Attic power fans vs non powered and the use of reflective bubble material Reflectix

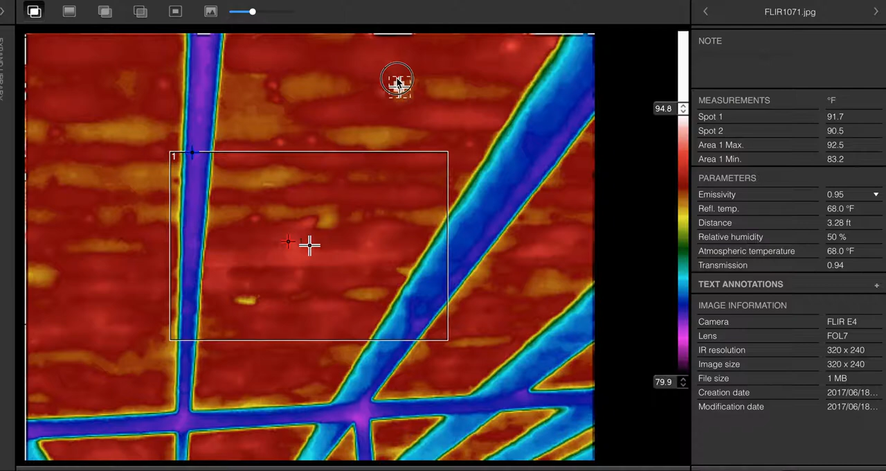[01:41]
On screen: max 92.5°F, min 83.2°F
So our roof deck is 92.5 degrees. Let's see if we can get anything hotter than that out here. 92. This is towards the top of the roof and the lower part of the roof. I'll explain, hopefully, too. All right, moving on. 92 degrees, 92.5.
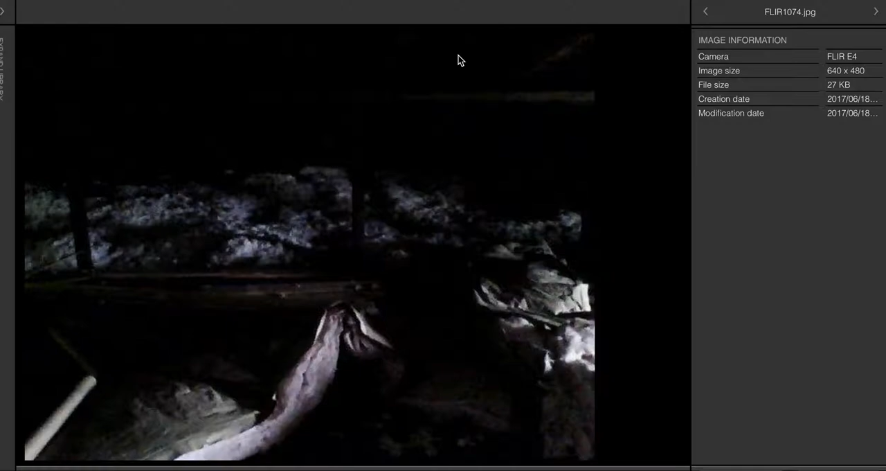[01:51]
Now, that's it. There we go, 92.5 again. Let's take a measurement. 91, 91, 91. 91.5. Okay, nevertheless, we've got 92 down here, 93 degrees.
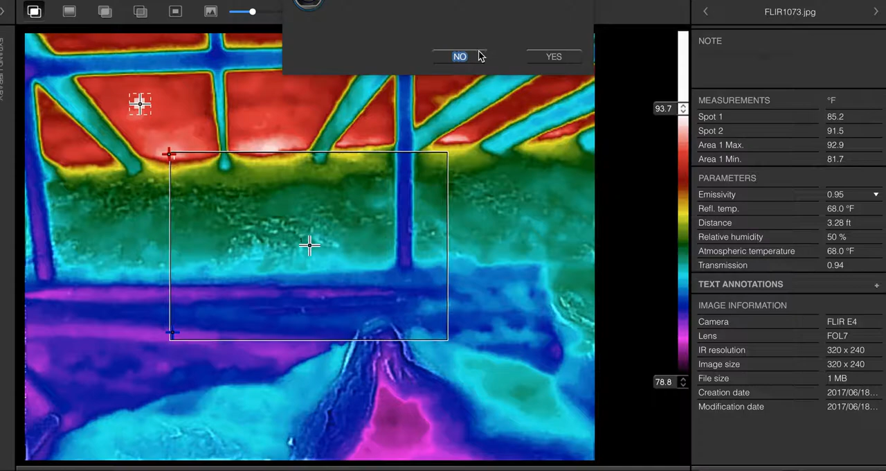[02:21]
All right, so we've got 93, but let's just throw these some averages in there and just call it 92. 91.5, whatever you want to call it. Let's move on. Now I'm going to show you with the reflective material. That's the shot of the reflective material in the installation.
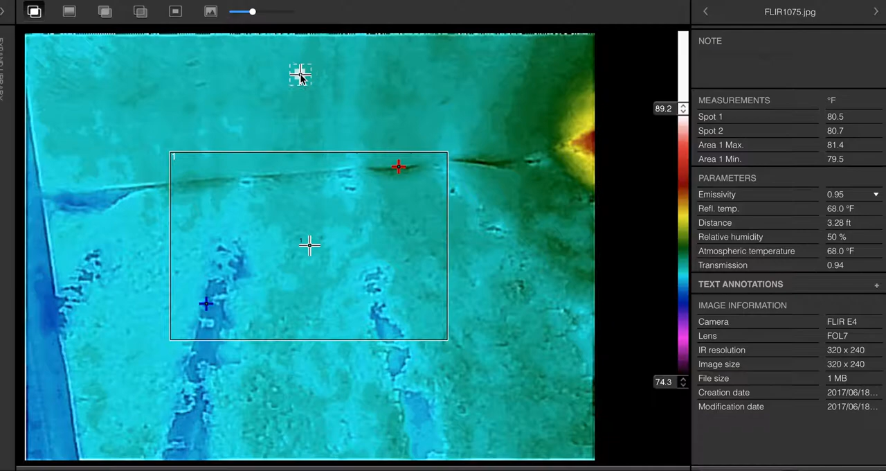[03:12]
On screen: max 81.4°F, min 79.5°F
All right, so the roof will get hotter. And I'm going to dress that with you real fast, too. It will get more hot. So right now, it's a 10-point spread. As you can see, fast enough. I'm going to just get away from this guy and move on. Bear with me. I don't know if you can hear a little longing in the ear.
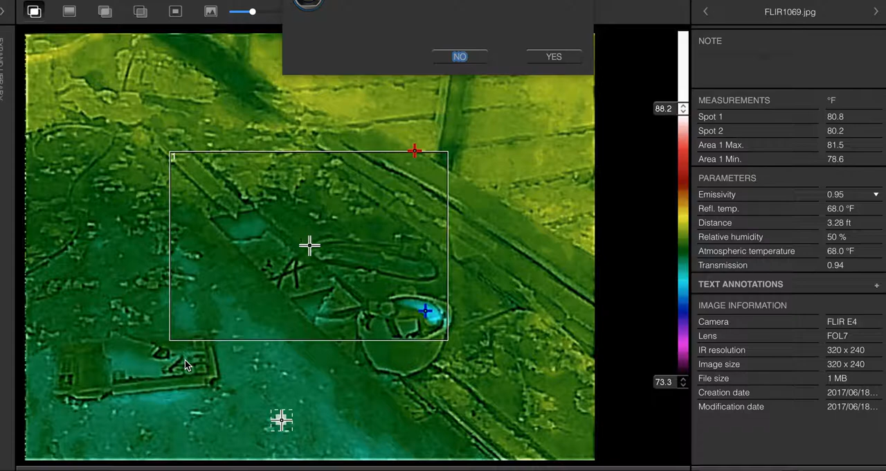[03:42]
On screen: max 81.5°F, min 78.6°F
Installation over here, 81. All the same. It's being transferred. I do have a power fan on at this point in the imaging. Okay.
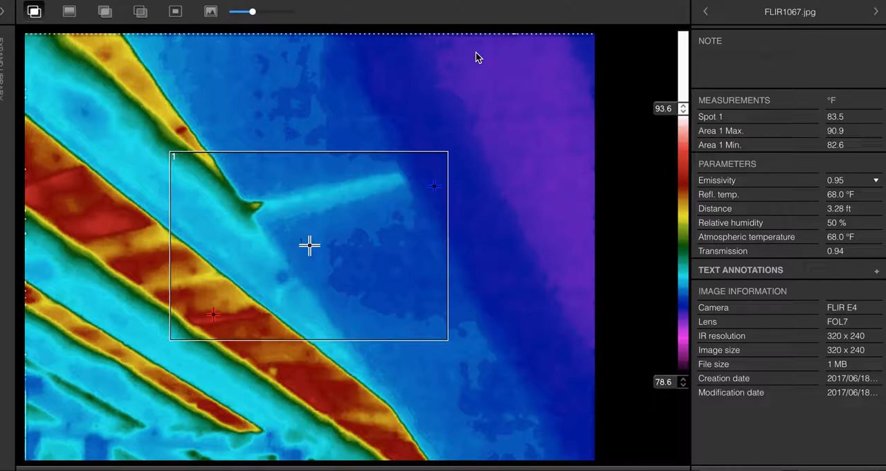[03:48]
On screen: spot 83.5°F, max 90.9°F, min 82.6°F
Take a look. You can see it. This is just beige. We'll just ignore that image.
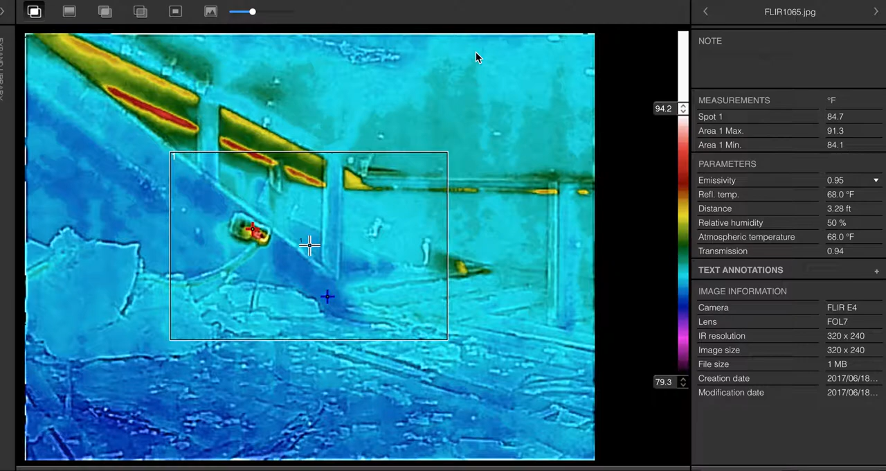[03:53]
On screen: spot 84.7°F, max 91.3°F, min 84.1°F
Okay, I'll show you this image. So this is the gable and the roof. There's the insulation rolled up.
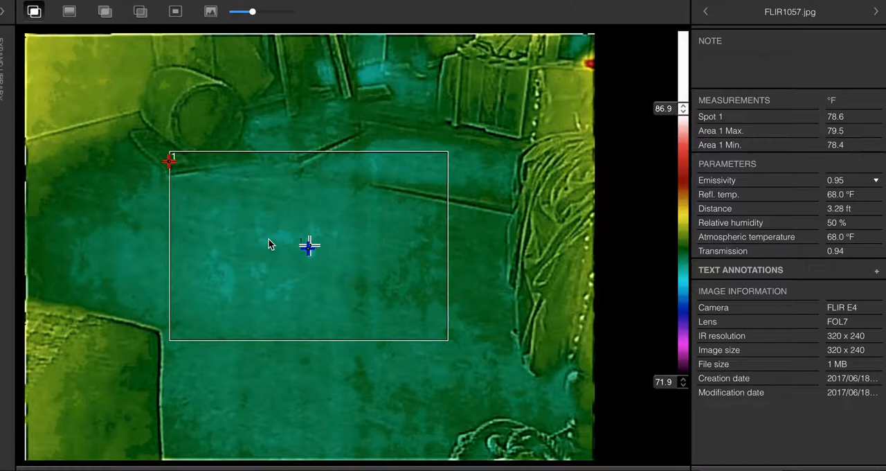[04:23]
On screen: spot 78.6°F, max 79.5°F, min 78.4°F
Getting a baseline. And let's go here.
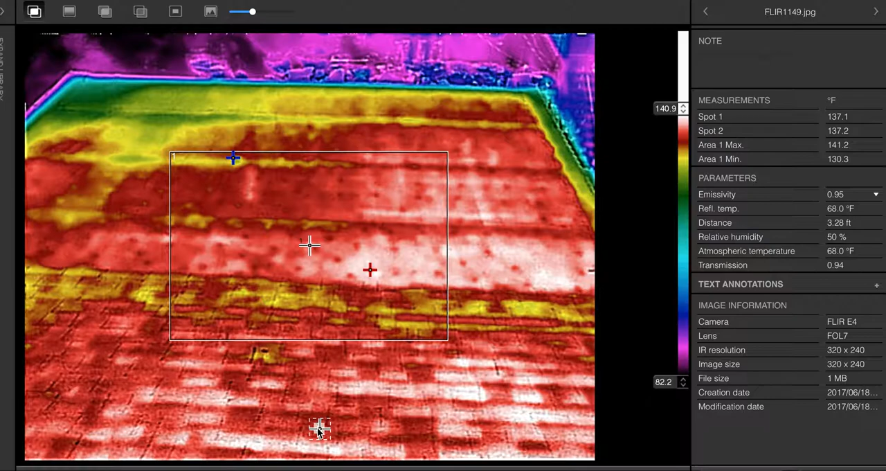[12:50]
On screen: max 141.2°F, min 130.3°F
So this shows me that when I do this, I'll start one up here, which is going to give me a huge area, hopefully I can pull here, and watch these guys drop, significantly. And if not, I'll put another one there. Let's go, let's move on. I want to show you the other side of reflectivity.
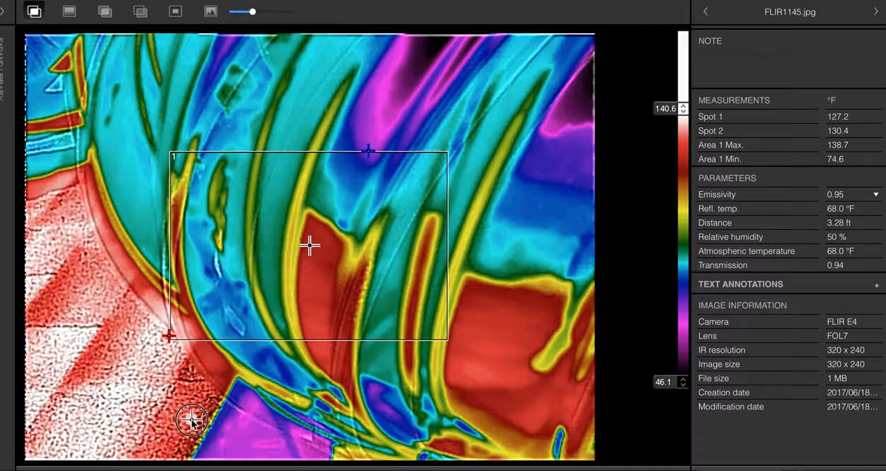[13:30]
On screen: max 138.7°F, min 74.6°F
And it is, let's grab this guy, the measurement tool, and I'm going to wrap this up in just about three more minutes, I'm hoping. So we've got 140 degrees next to it, which is, you know, terrible. There's it right there, 140 degrees. These are useless. I mean, they're not useless, they're just, they're just waste of money. Now I'm going to show you the other side.
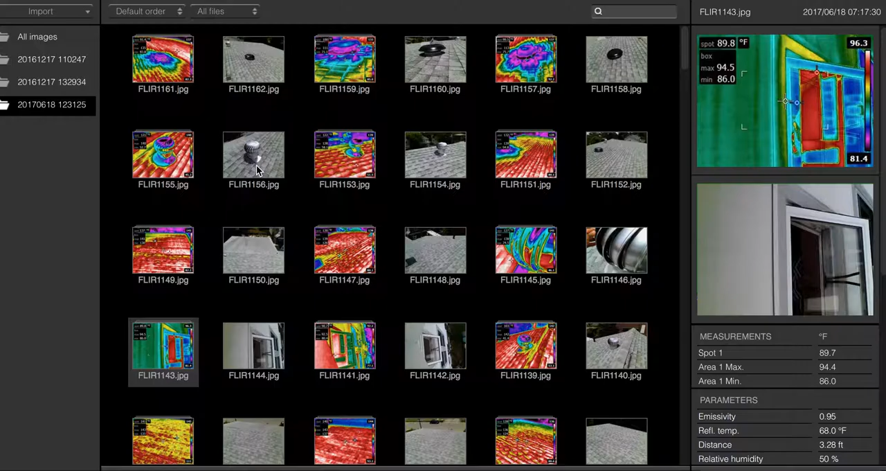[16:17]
On screen: min 86.0°F
We click this guy. There is no material around this right now. And we're going to take a reading. 142, remember.
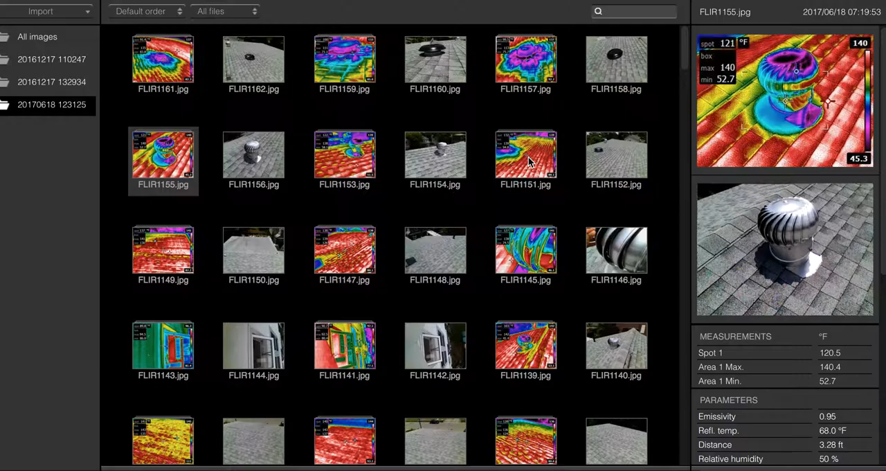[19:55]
On screen: min 52.7°F
Let's grab this one. Okay. So that's the roof image. You see what's in it. That guy and this guy.